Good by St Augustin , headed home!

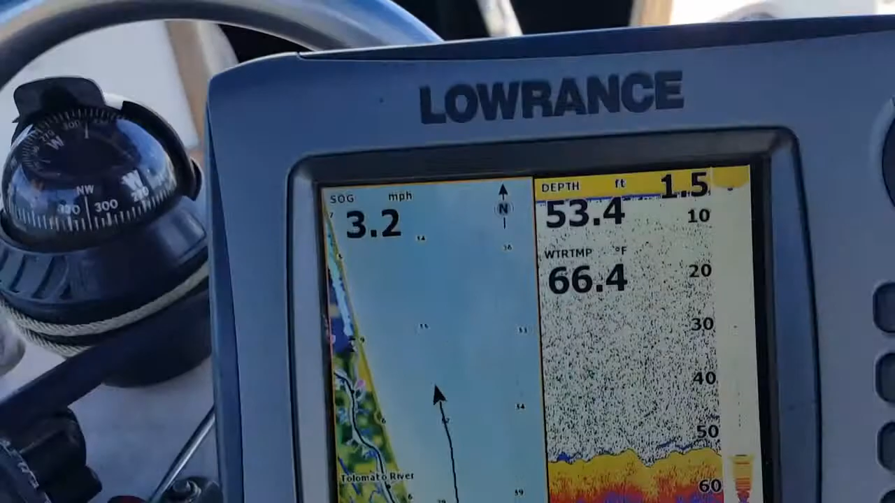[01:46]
On screen: depth 53.4 ft, water 66.4°F, speed 3.2 mph
You can see the thing I'm getting all of 3.2 miles an hour, 3.1.